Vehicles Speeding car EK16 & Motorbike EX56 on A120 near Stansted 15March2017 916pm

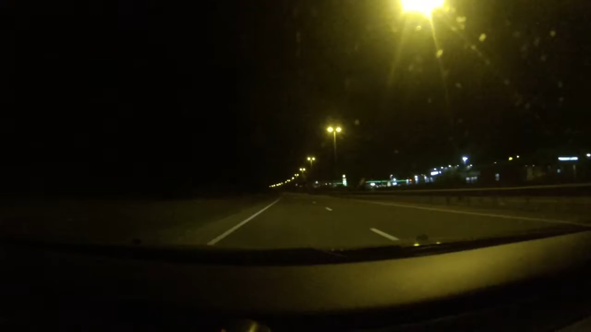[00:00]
E.K. 16 and then God knows what west of it was. He's doing about 140 miles an hour. A120 near Stansted. That's ridiculous. Wow. Now there's a motorbike going past.